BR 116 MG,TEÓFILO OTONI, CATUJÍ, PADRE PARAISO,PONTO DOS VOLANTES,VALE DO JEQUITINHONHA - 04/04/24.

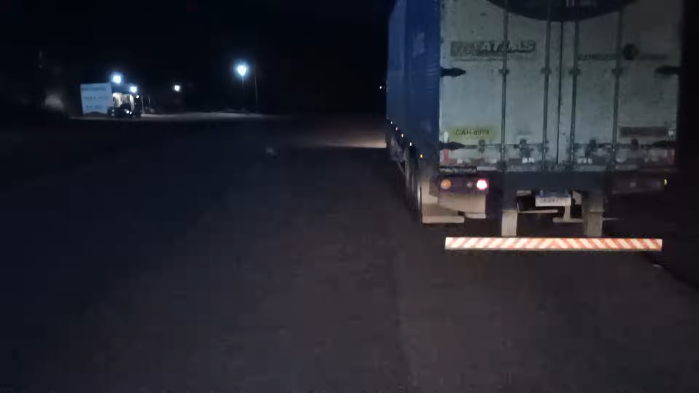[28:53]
Ele tá mais leve que eu, que ele passou lá embaixo, eu vi ele passando igual um foguete. Entendeu? Tá vendo? Que a gente tem que pensar nisso aí, ó. Você tá terminando a subida, automaticamente a terceira faixa acaba, né? Aí se eu for pareado com ele, é claro que não vinha ninguém, podia sair pra contramão, mas aí pega a faixa contínua. E se vem alguém, aí que tá, né? Ele não deve ficar forçando nesse finalzinho de faixa, então.
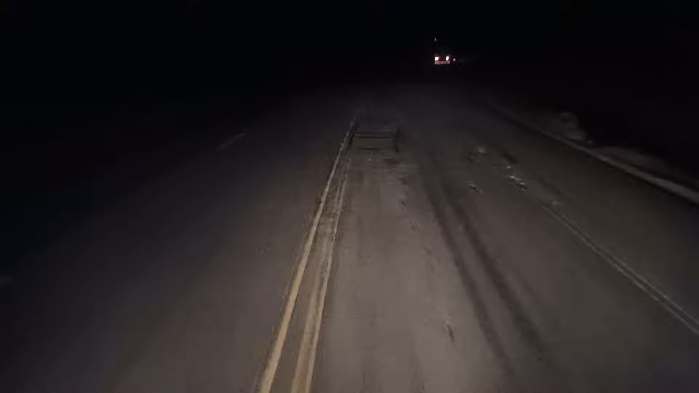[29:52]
Tá mais o de dentro ainda. Ele foi, tirou e consertou. Calibrou direitinho. Perdi um tempinho lá, o café também. E eu parei.
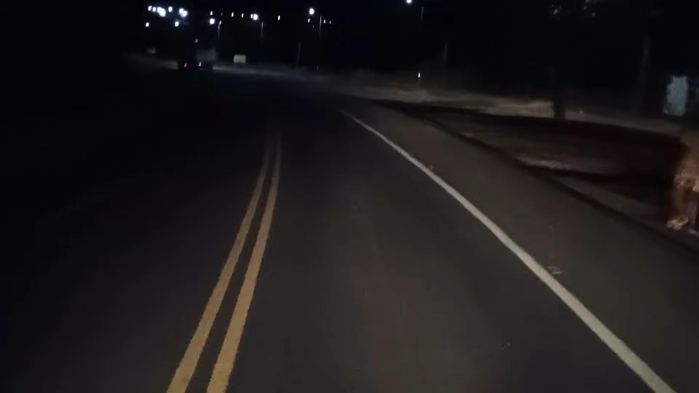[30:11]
As crianças mandando. Fica com brincadeira, uns bagunceiros, né? Agora parou um pouco. Ficava dando quebra de asa que eles falam com o carreto. Aí as crianças ficam ali filmando e pedindo, dando sinal pra fazer. Garotos, meninos. Tem uns que pedem a gente pra buzinar. Tá os três lá no cantinho lá com o celular.
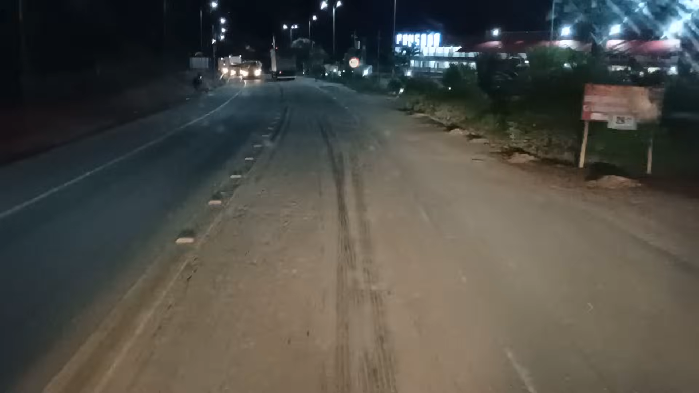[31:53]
Tem vários negócio de pedra preciosa aqui também. Aqui no Catugi.
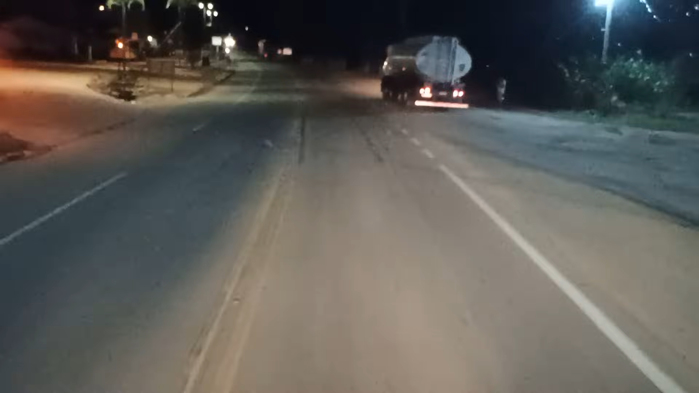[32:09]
Essas barraquinhas que ficam na... Vão passar durante o dia, né? Vende aqueles arranjos de pedra. Bonito por sinal, aqui tem um funcionando, né? Iluminado ali, ó. Tem um ali. Durante o dia que é bonito, fica vários aí. Só vendendo as pedrinhas, né? De arranjo de joia.
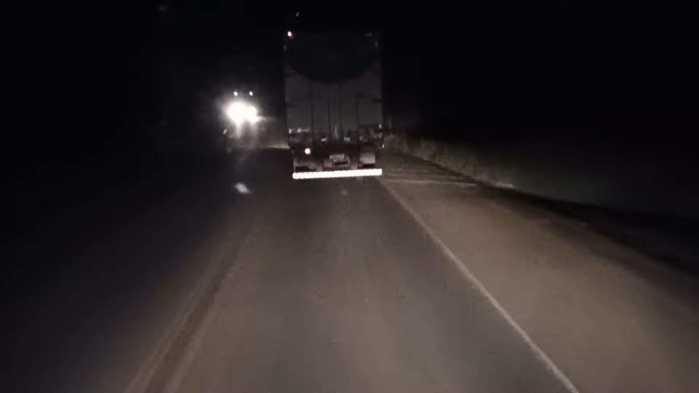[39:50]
É, mas só que não tá. Eu acho que ele tá com menos peso, mas o negócio é que o carro dele é um pouco mais fraco, né? Vamos ver aqui. Tá dando sinal pra me passar. Então vamos botar pra passar. Fraco coisa nenhuma.
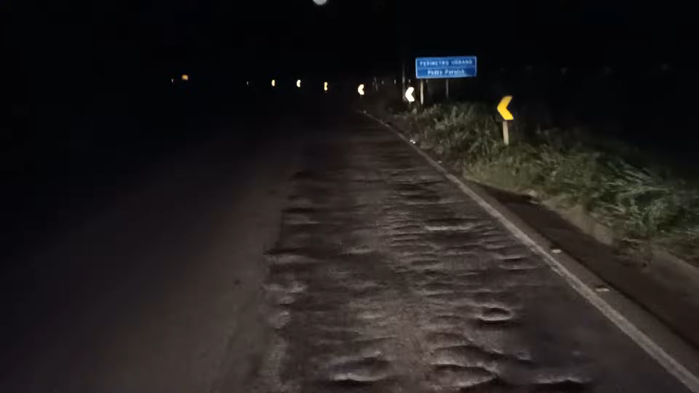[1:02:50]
Chegada do padre aí, ó. Padre Paraíso. Padre Paraíso.
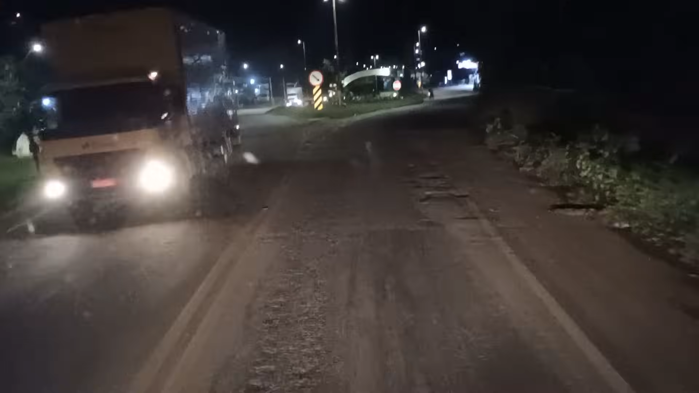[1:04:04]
Isso aí dá pra ver ali, ó.
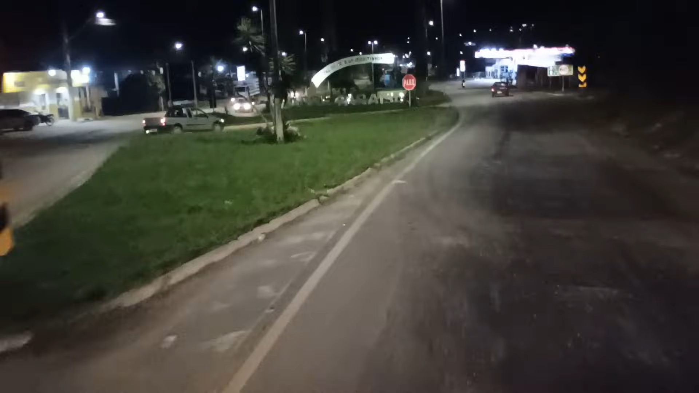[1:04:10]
É o portal do Vale de Jequitinhonha.
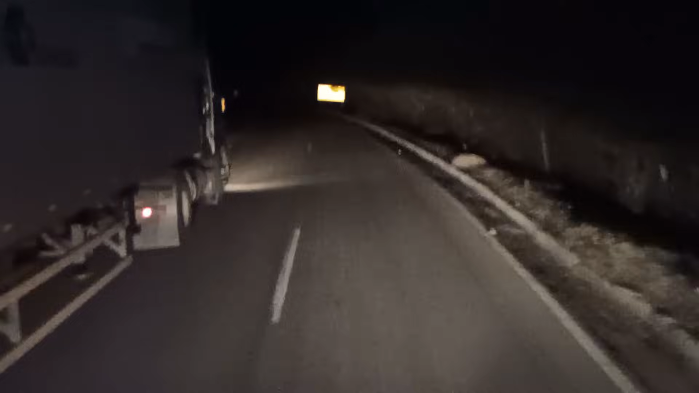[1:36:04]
Senão fica ruim pra três, ó. Perigo danado. E é o mesmo rapaz que eu ultrapassei lá, viu? Não falei que o carro dele lá, ele que tava segurando. Falei que a máquina dele é boa.
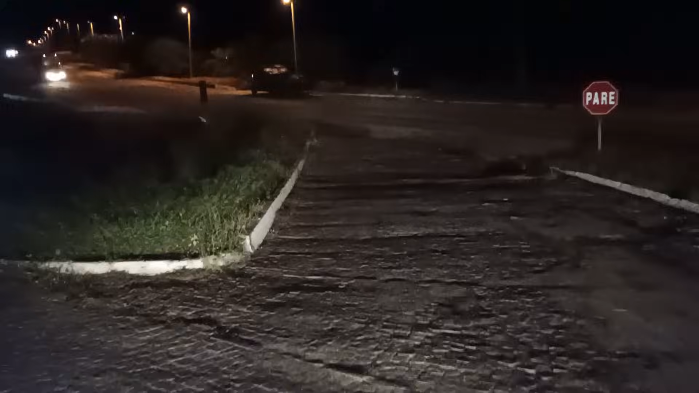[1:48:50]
mesmo. Posto Papa Légua. É lá na saída, lá tem vaga. Mas eu já saí.